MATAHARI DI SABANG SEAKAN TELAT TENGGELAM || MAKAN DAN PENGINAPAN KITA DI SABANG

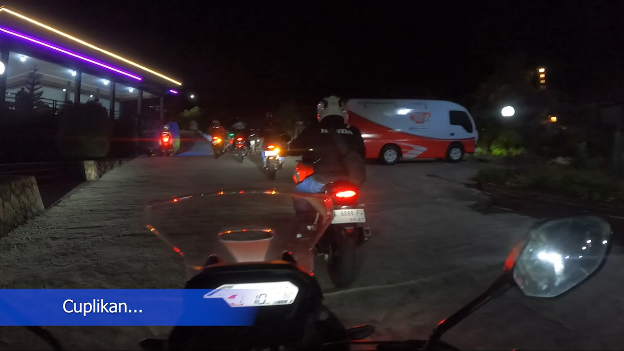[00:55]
Mobil barang udah sampai di sini. Tas-tas kita.
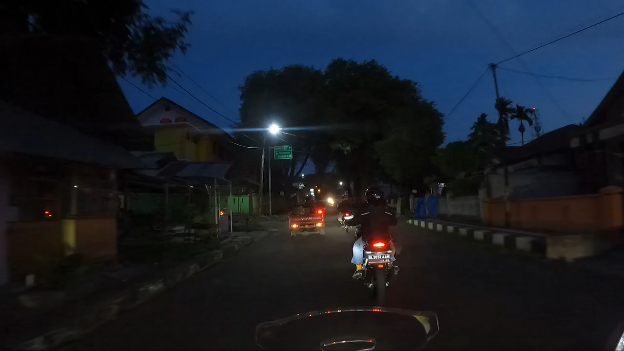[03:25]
Kota 1 kilo, pelabuhan Balohan 12 kilo lagi.
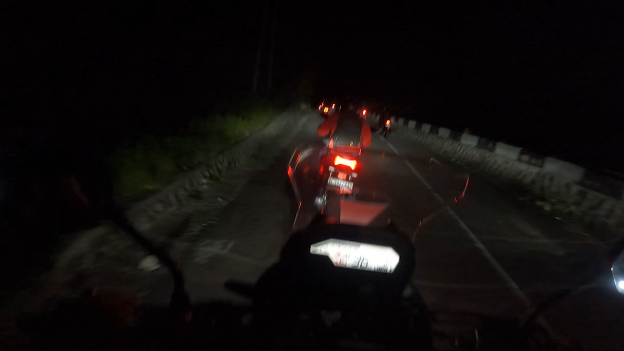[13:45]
Udah setel badan capek, semoga besok masih fit kita ya kan, untuk melanjutkan perjalanan kita. Ini apa nih, Derga Kotix, Jalan Mata Iye Sabang, jalannya Mata Iye nih.